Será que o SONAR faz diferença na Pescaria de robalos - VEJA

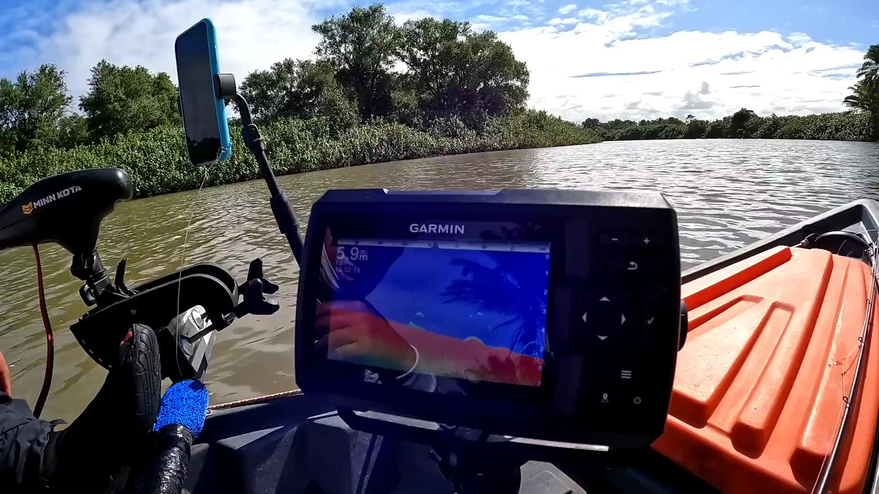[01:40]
Pessoal, começou a aparecer umas marcas boas aqui de peixe, ó, estrutura no fundo. Estamos a 6 metros de profundidade, estamos descendo o drop, ó. Aqui é uma área muito promissora para a gente encontrar o peixe, ó. Tá vendo? Ó, descendo um drop, peixe, estrutura. Então eu vou estar dando uns arremessos por aqui. Temos grande chance de pegar um peixe por aqui, ó.
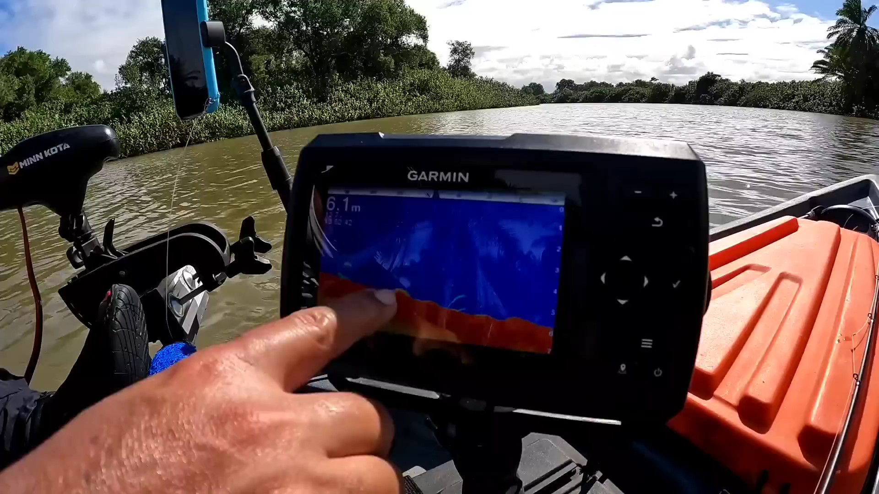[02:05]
On screen: depth 6.1 m
Uma marcação melhor de peixe. Então, pessoal, ó.